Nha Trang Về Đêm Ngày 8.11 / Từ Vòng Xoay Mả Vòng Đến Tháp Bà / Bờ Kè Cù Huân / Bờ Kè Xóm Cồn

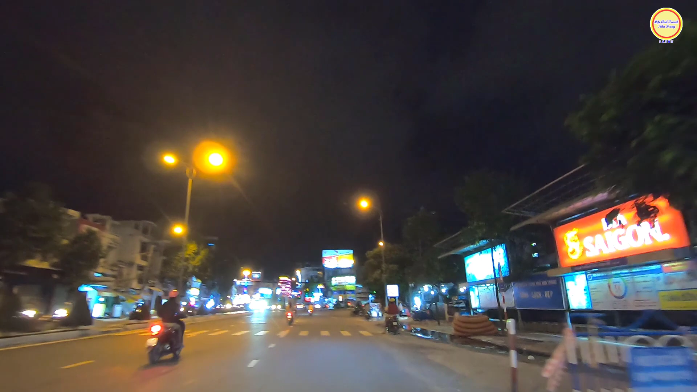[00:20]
Và trước màn hình cô chú anh chị các bạn, đó là cái ngay chỗ vị trí ngã ba giao giữa con đường Lê Hồng Phong và đường 23 tháng 10.
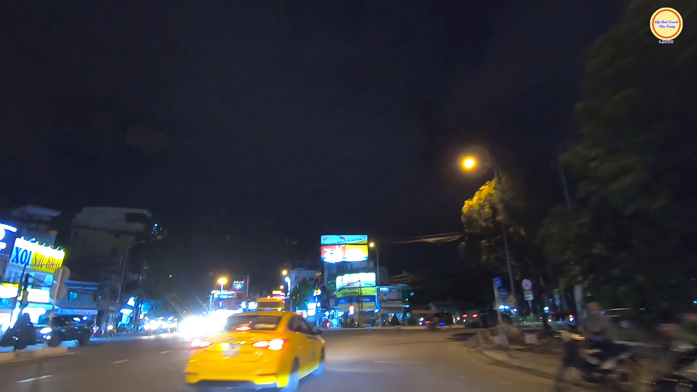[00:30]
Ngay vị trí này, nếu cô chú anh chị và các bạn rẽ phải theo chiếc xe taxi màu vàng á, thì sẽ đi qua đường ray và đi vào khu vực của con đường Lê Hồng Phong hướng đi xuống Bình Tân quý vị. Đường Lê Hồng Phong khi xưa nó là đường tỉnh lộ 4. Và trước hình của chú anh chị các bạn, đây là những hình ảnh của con đường Thái Nguyên, đại lộ Gia Long khi xưa. Ngay vị trí này là vòng xoay Mão Vong giao giữa đường Thái Nguyên,
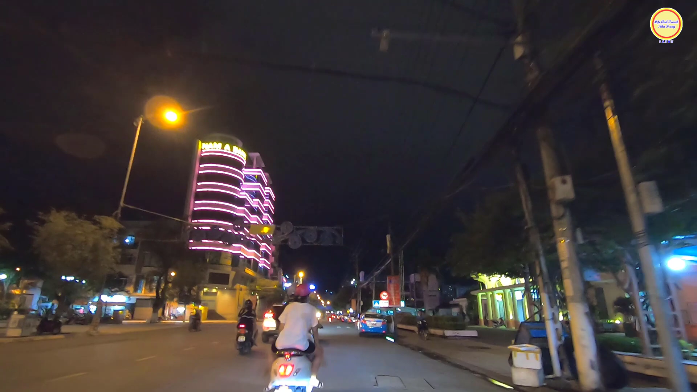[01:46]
Và đoạn này là thuộc ga Nha Trang quý vị. Đối diện ga Nha Trang là công viên 23 tháng 10 ngày nay, khi xưa nó là công viên Võ Văn Ký.
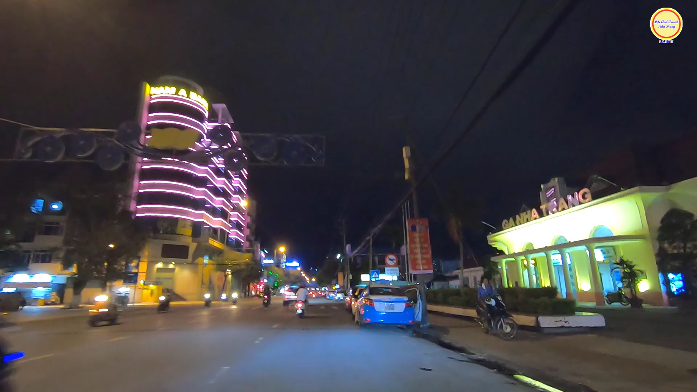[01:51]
Ga Nha Trang về đêm lên đèn LED màu vàng rất là đẹp. Thì hiện tại ga cũng đã mở cửa hết rồi và cũng đang bán vé vé tàu Tết được rồi quý vị. Gần này, gần ngay vị trí này thì có ngân hàng Nam A Banh đối diện với ga, cũng về đêm lên đèn LED rất là nổi bật. Thì con đường Thái Nguyên này khi xưa là đại lộ Gia Long, nó là một trong những con đường hàng me và còn lại đến ngày nay luôn.
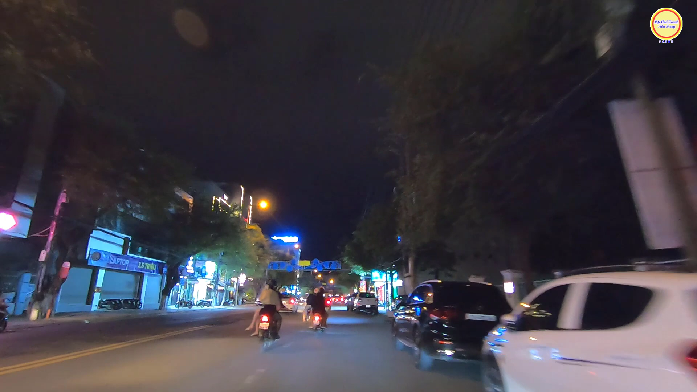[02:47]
Thì các cái quán đó là dành cho các bạn trẻ, lúc trước thì cũng hay chơi nhạc trẻ rồi quý vị, chơi nhạc acoustic rồi đó, ngồi về sát về vỉa hè luôn cũng được nữa, rất là thoáng. Bên tay trái của chú anh chị bạn đó là Wincom trên đường Thái Nguyên. Còn vị trí Wincom này cũng có rất là nhiều những cây me cổ thụ.
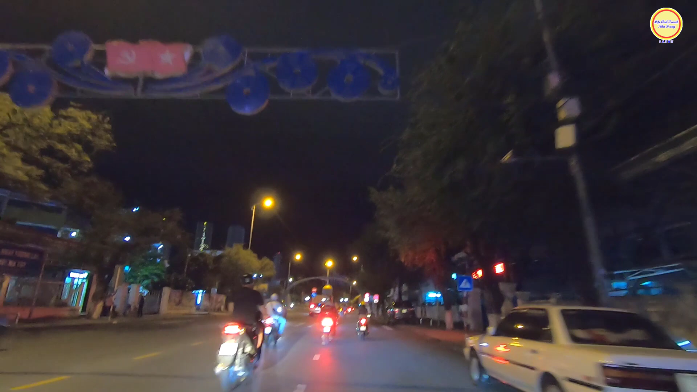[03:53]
Và vị trí này là gần công viên thiếu nhi quý vị. Dạ, ngay vị trí này là vòng xoay ngã 6, rồi nhà thờ núi.
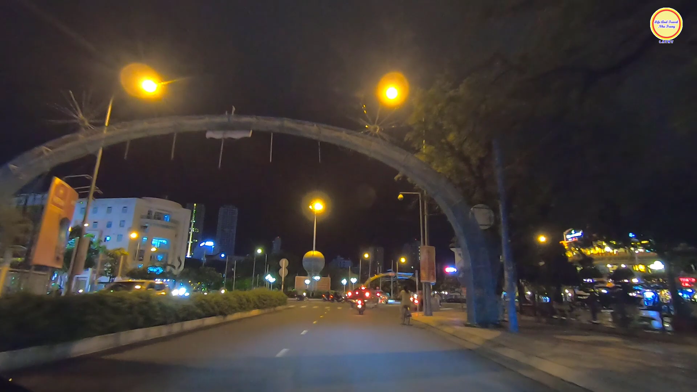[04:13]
Bên phải là khuôn viên của nhà thờ núi vậy. Nhà thờ hay gọi là nhà thờ Chánh Tòa Kitô Vua.
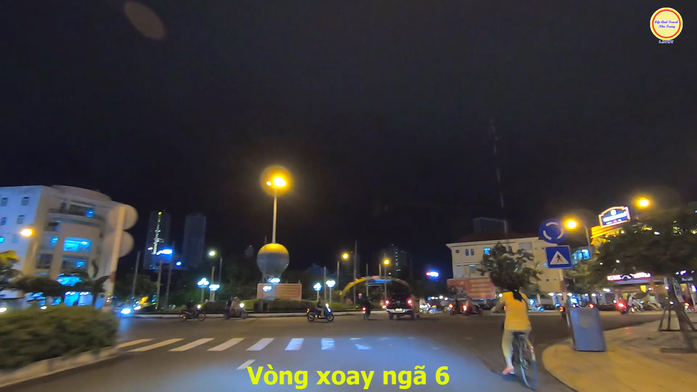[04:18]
Và trước hình của chú anh chị bạn đó là những hình ảnh của vòng xoay ngã 6 của Nha Trang.
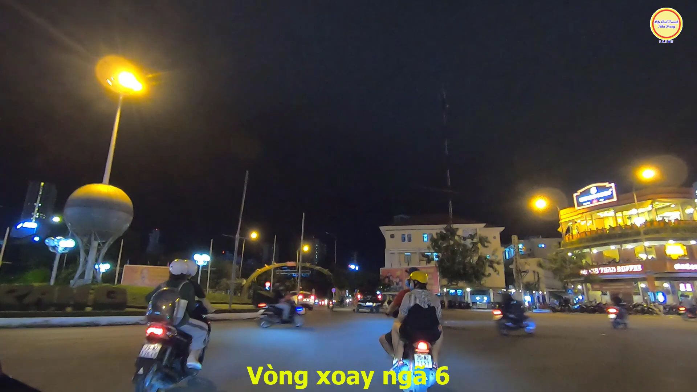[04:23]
Rẽ phải của chú anh chị bạn sẽ đi vào con đường Nguyễn Trãi, đường Phước Hải khi xưa. Ngay góc này là nó có quán cà phê Hoàng Tuấn, về đêm cũng rất là nhiều người uống.
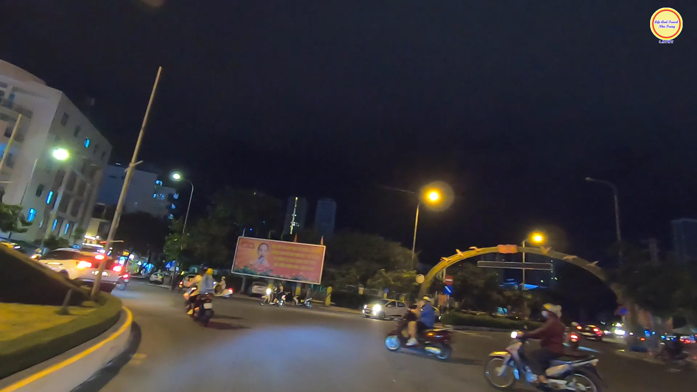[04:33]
Nó có hai lầu, ngồi ở trên uống cà phê ngắm xuống cảnh ban đêm, đường phố, xe cộ cũng như là vòng xoay ngã 6, cảm giác rất là thư thái luôn. Bây giờ em sẽ mời cô chú anh chị bạn đi qua con đường Lý Thánh Tôn. Thì vòng xoay ngã 6 này nó giao nhau giữa các con đường như là Thái Nguyên, đại lộ Gia Long khi xưa,
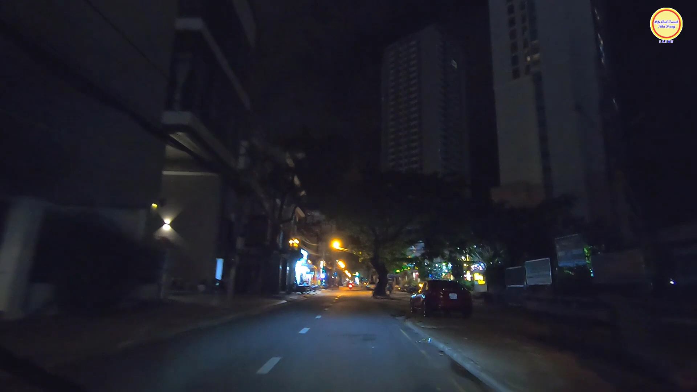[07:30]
Và đoạn này cô chú chị bạn thấy bên mé tay phải là có một quán cà phê Misa này, Misa Coffee, khuôn viên nó rất là rộng, cũng rất là đẹp, rất là thoáng ấy vậy.
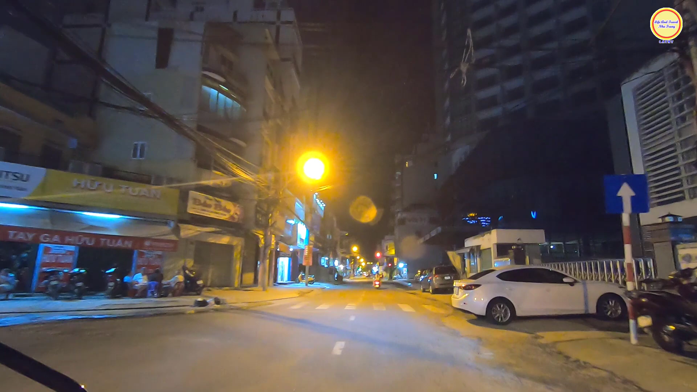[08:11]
Để trái thì sẽ đi vào con đường Phương Câu, thì đường Phương Câu nó có một đoạn thôi. Dạ, đi qua khu vực của chợ Đầm rồi. Và qua vị trí này là thuộc con đường Phan Chu Trinh rồi cô chú chị các bạn. Thì ở mé bên kia đường ngược lại á, thì là con đường Lý Thánh Tôn.
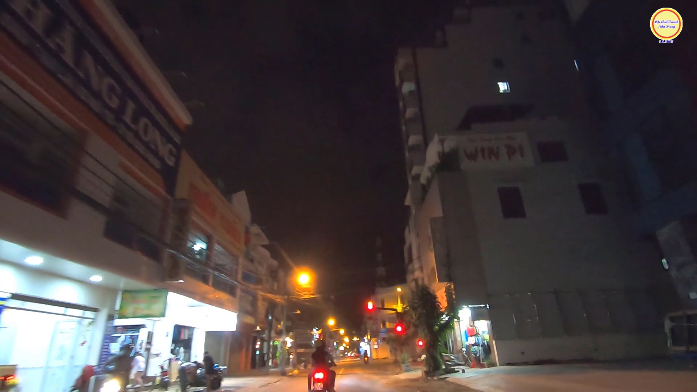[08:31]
Thì hết Lý Thánh Tôn thì nối dài là đường Phan Chu Trinh. Ở đoạn đây cũng có bán shop quần áo nữa nè.
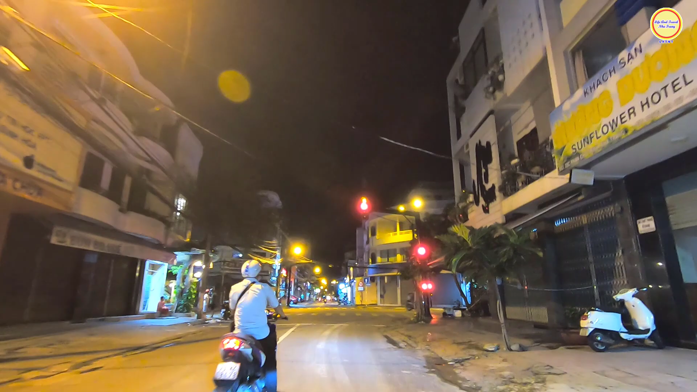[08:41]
Như vậy là con đường ngoài con đường Lý Thánh Tôn là chuyên các cái shop quần áo, thì con đường Phan Chu Trinh này cũng có bán quần áo, và kèm vào đó là một số cửa hàng bán bún. Ở đoạn đây thì các cửa hàng bắt đầu là ăn uống này quý vị.
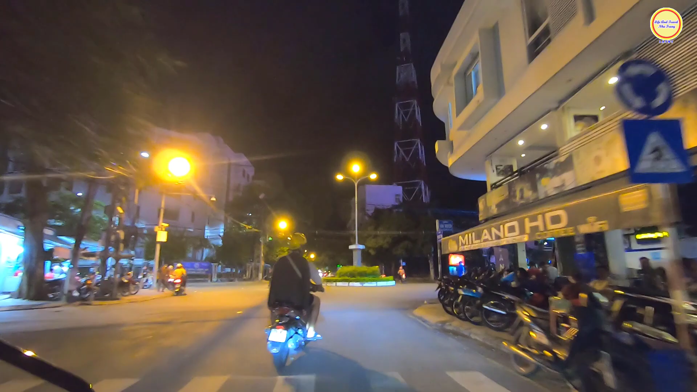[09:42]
Dạ, trước hình của chú anh chị các bạn đó là vòng xoay giao giữa đường Phan Chu Trinh và đường Hàng Thuyên.
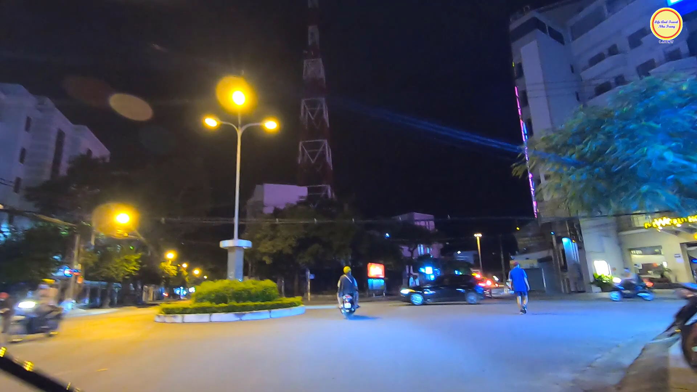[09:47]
Vị trí này của chú chị bạn bên phải thì sẽ đi vào con đường Hàng Thuyên, ra giao với đường Bát Tơ.
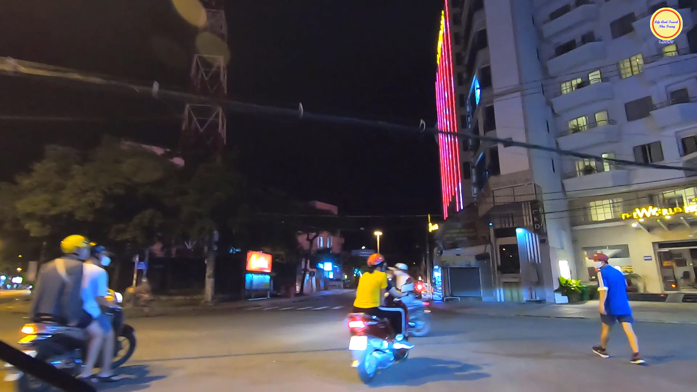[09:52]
Đường Bát Tơ khi xưa nó là đường Phan Thanh Giản ấy vậy. Dạ, Và em đi hướng này là thuộc con đường Lê Lợi rồi. Thì con đường Lê Lợi này, nếu cô chú anh chị bạn đi thẳng thì sẽ ra giao với đường Trần Phú,
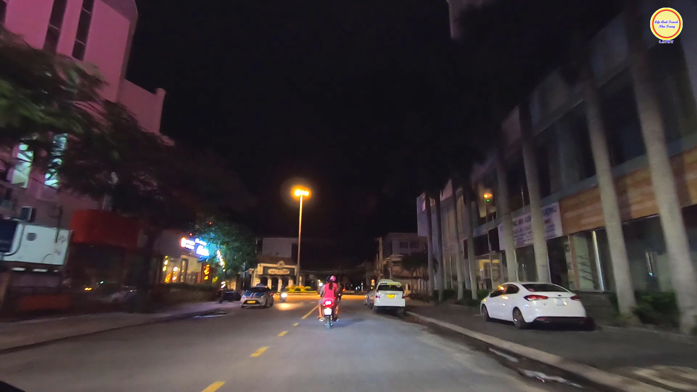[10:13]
ra khu vực biển á. Dạ.
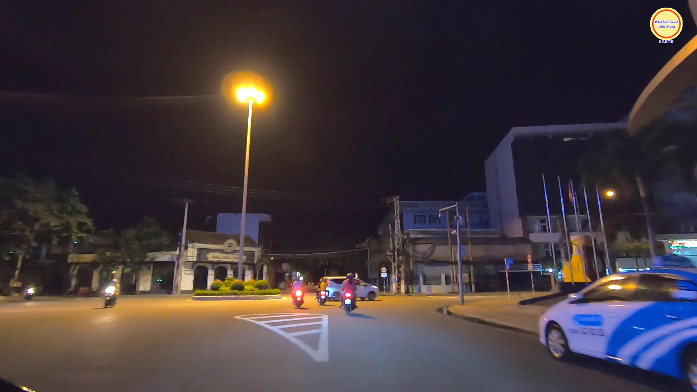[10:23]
Dạ, ngay vị trí vòng xoay này là giao với đường Pasteur và đường Lê Lợi này quý vị. Bởi vì cô chú chị bạn ở rẽ phải thì sẽ đi vào con đường Pasteur, còn đi thẳng thì đi trên con đường Lê Lợi.
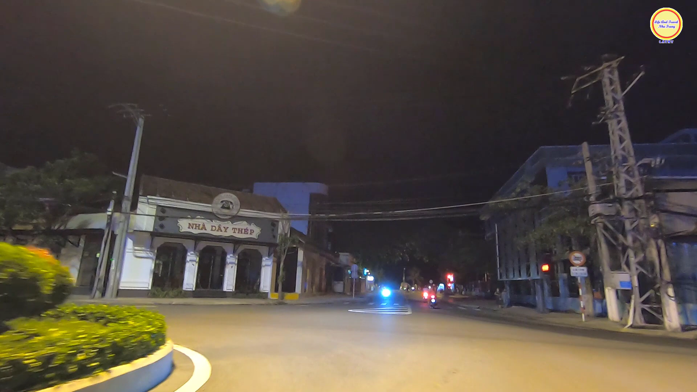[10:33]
Dạ. Ngay góc này có cái nhà hàng, nhà dây thép. Khi xưa vị trí này là cái ti bưu điện đó quý vị.
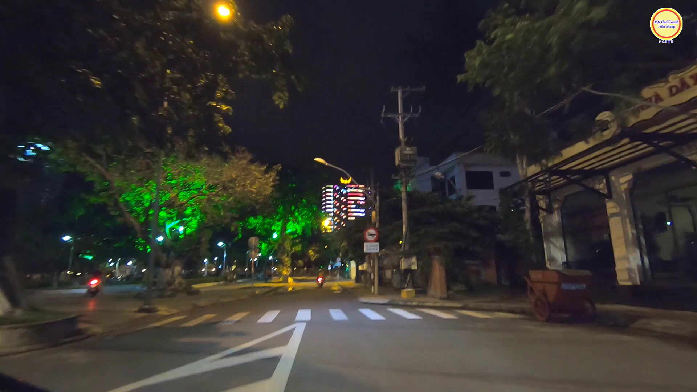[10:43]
Ngày nay nó cũng cái ti bưu điện này nó cũng nằm gần cái bưu điện của tỉnh Khánh Hòa luôn. Dạ, và trước hình của chú anh chị bạn đó là công viên Yến Phi.